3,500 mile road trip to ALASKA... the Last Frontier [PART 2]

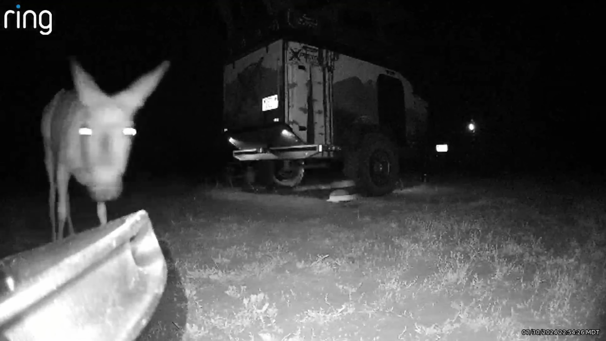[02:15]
And I can actually check camp's perimeter from the tent.
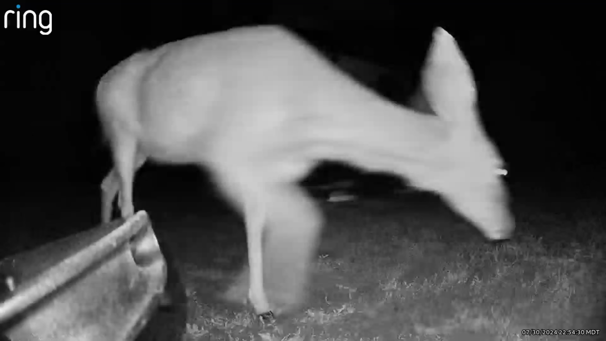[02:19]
I just open up the app, go from camera to camera, see what's going on.
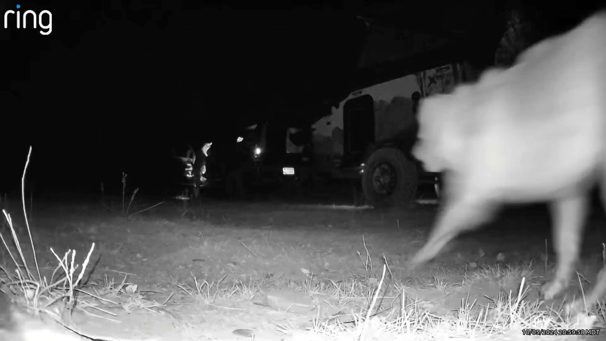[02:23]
And worst case scenario, if something really bad did go down, it's not stored locally.